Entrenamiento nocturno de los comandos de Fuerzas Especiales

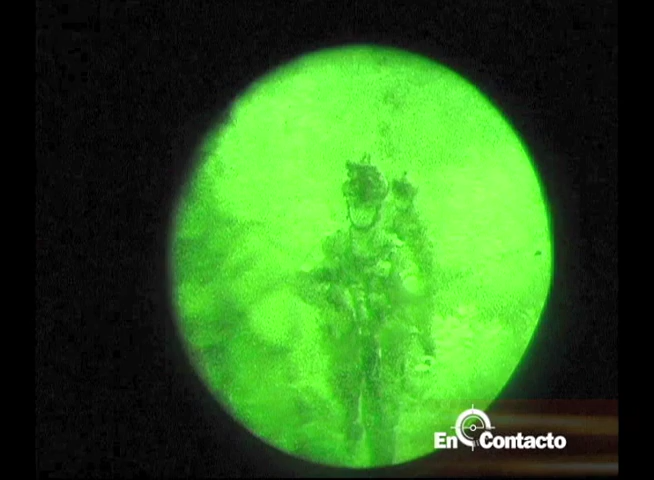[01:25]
Para la ejecución de las operaciones en medio de la oscuridad, es muy importante emplear herramientas de alta tecnología como los visores nocturnos.
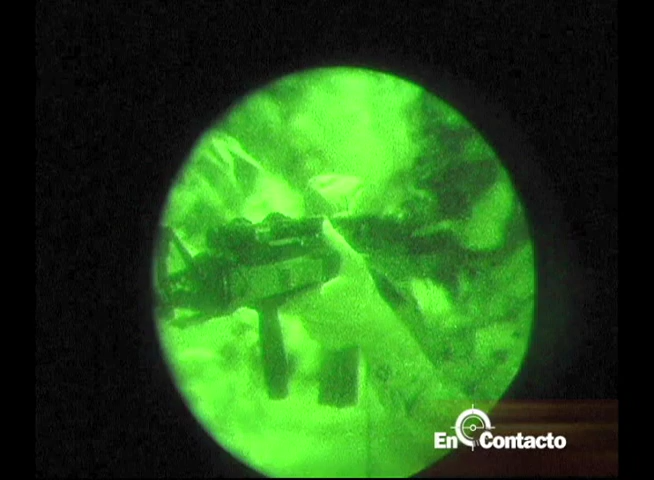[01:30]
Estos le brindan a los comandos mayor capacidad
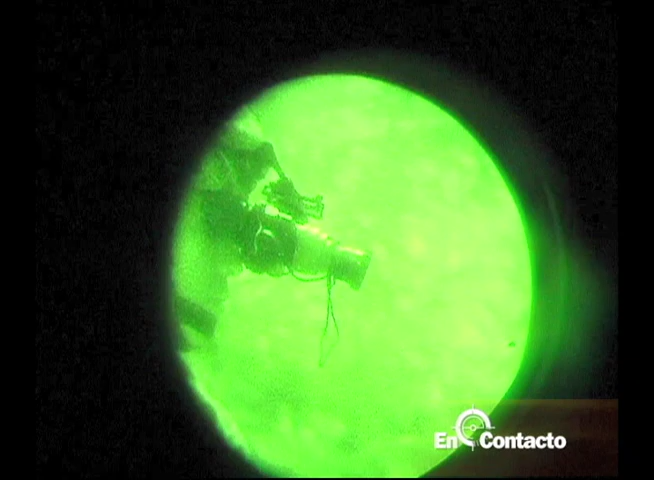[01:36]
de respuesta y ventaja sobre el enemigo.
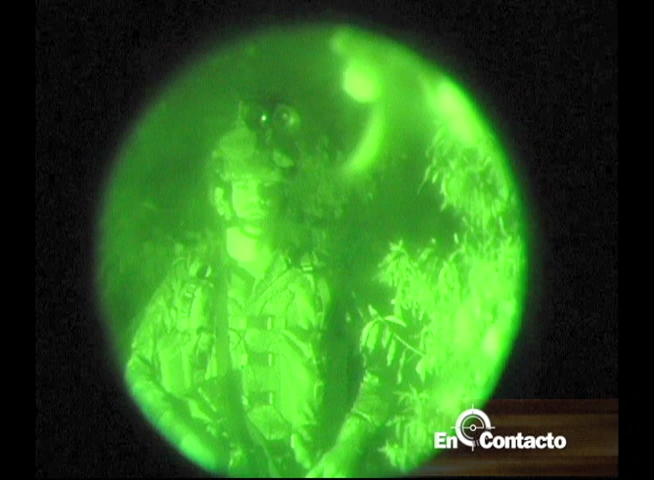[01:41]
Son muy esenciales para nosotros emplearlos en operaciones en la noche,
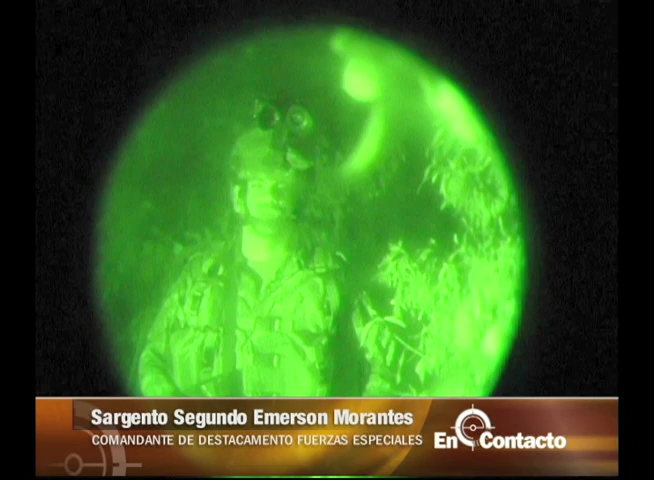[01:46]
porque nos sirve para identificarnos y identificar el objetivo.